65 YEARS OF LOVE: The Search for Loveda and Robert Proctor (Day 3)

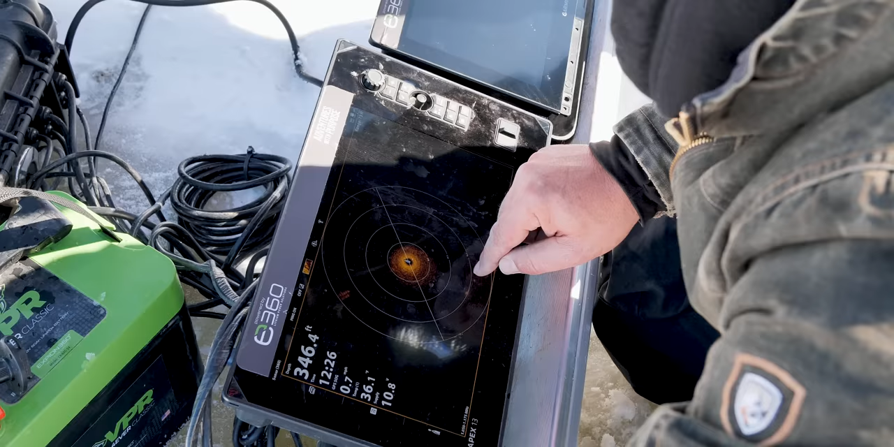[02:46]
We have nothing in the way of a car.
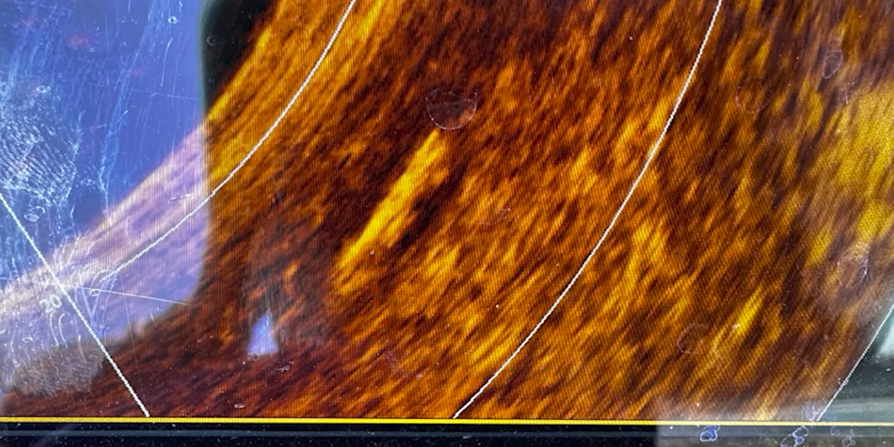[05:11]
Potentially, we have something of interest to us.
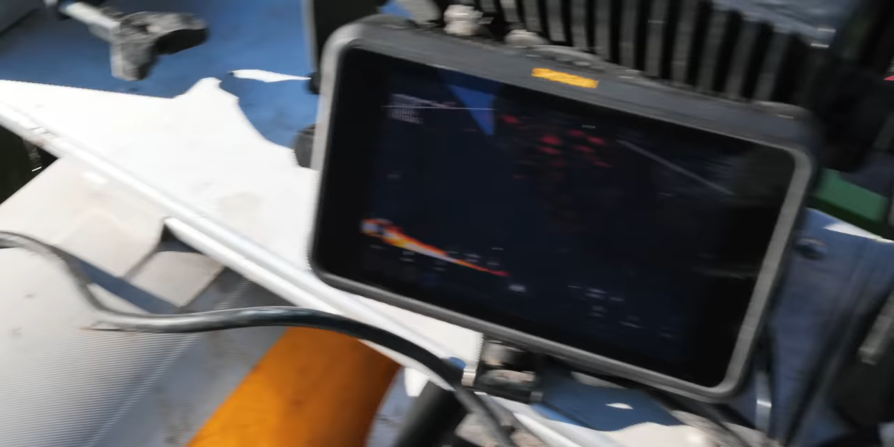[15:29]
Yeah, that is eight feet deep right there, nine feet.
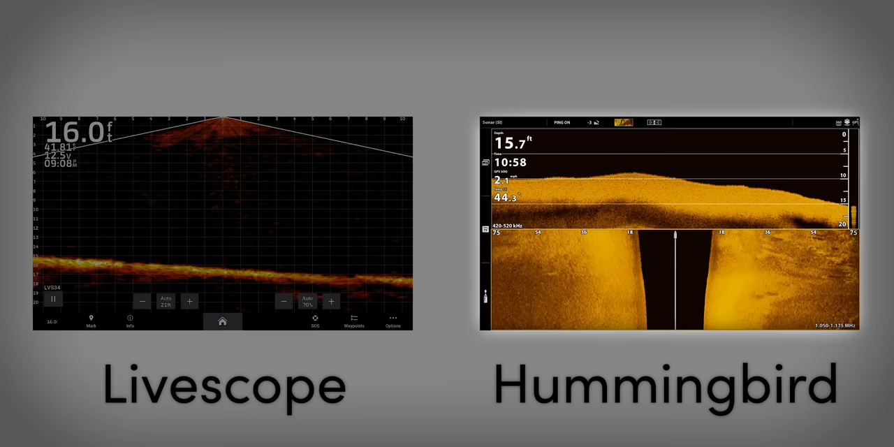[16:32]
So I can scroll back and I say, can say, all right, ah, there was a target here. I can zoom in on the target and see what it was and what I may have missed. Whereas the live scope is happening in real time. So if a fish was by, I can see it in real time.
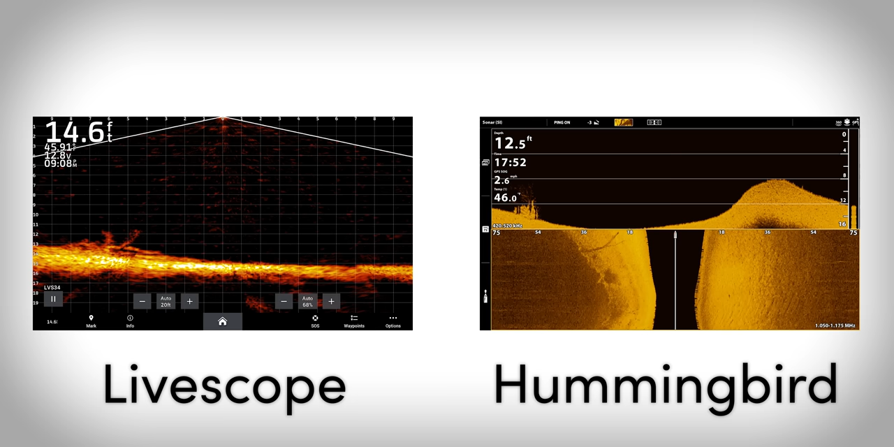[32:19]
Gonna be interested in something coming up. Eh, 30 more feet or so.
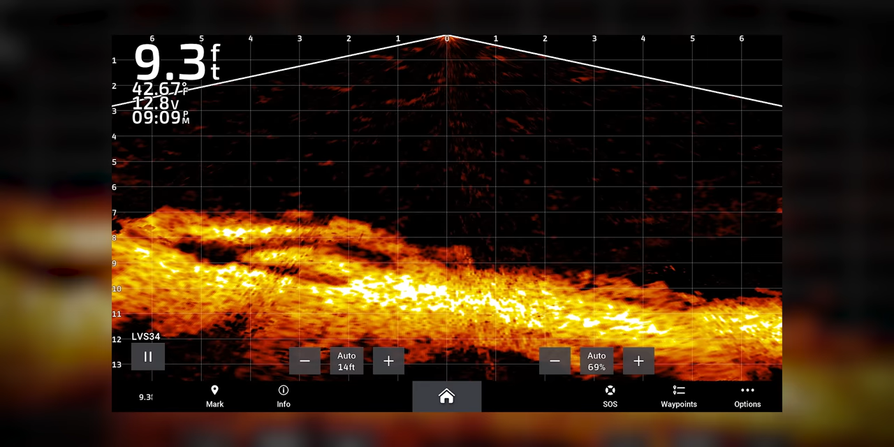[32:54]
On screen: depth 9.3 ft
So, there's some rocks on live, a bunch of them at the end of the boat ramp.
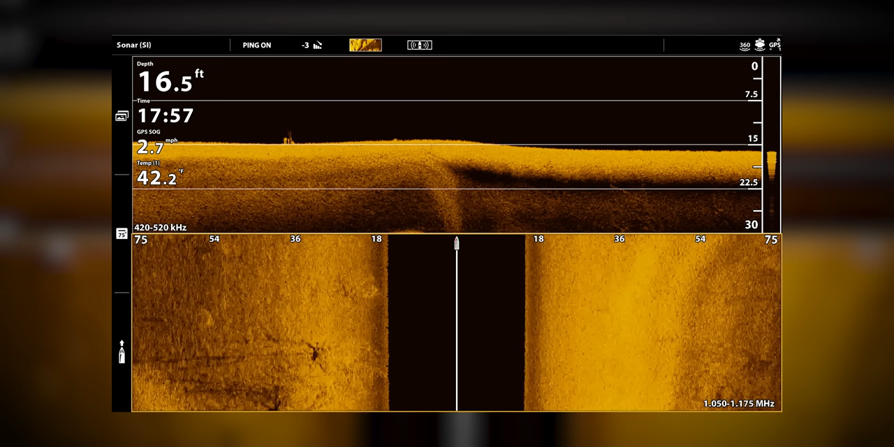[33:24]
On screen: depth 16.5 ft, speed 2.7 mph
Just double check that. See that? How light that is?
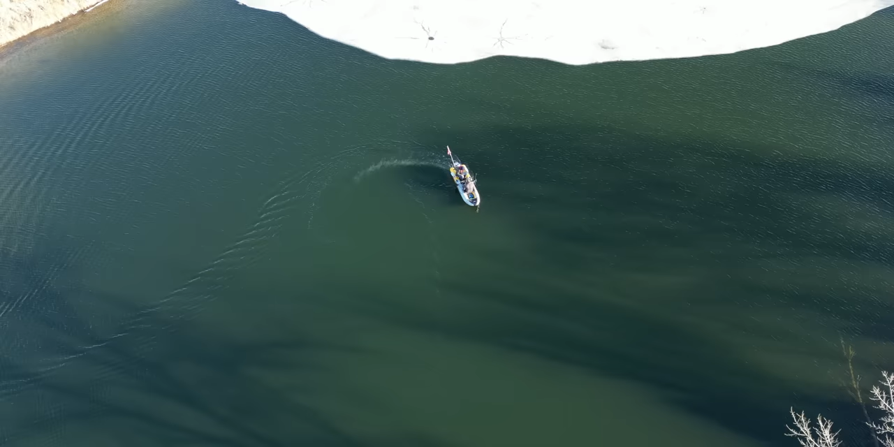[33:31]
I want to come in right over that and see what I can pick up on life scope for that one, which is almost right in line with the boat ramp.
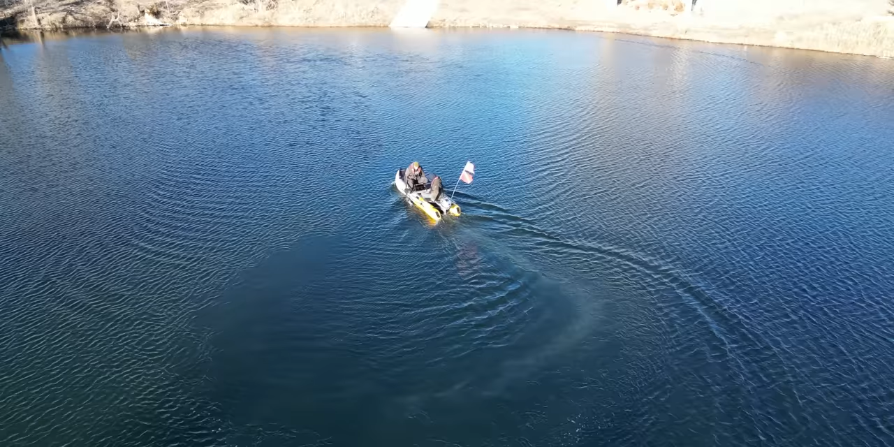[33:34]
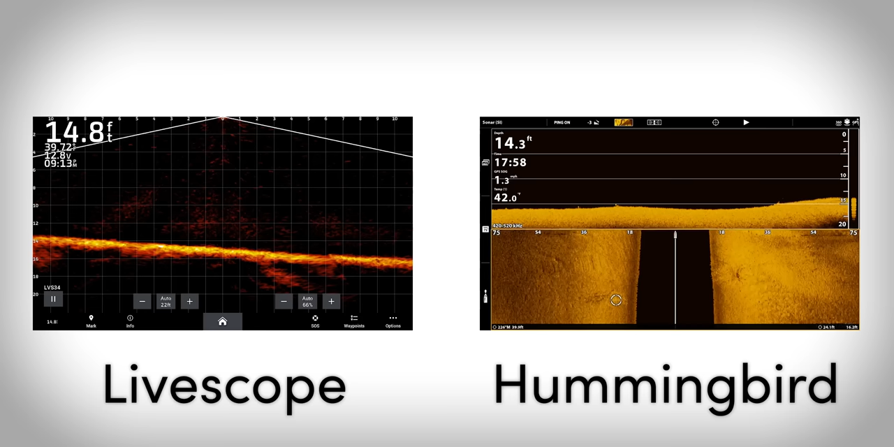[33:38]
Yeah, so tree, tree, and tree. That's all we have. All right. I'm confident on this one.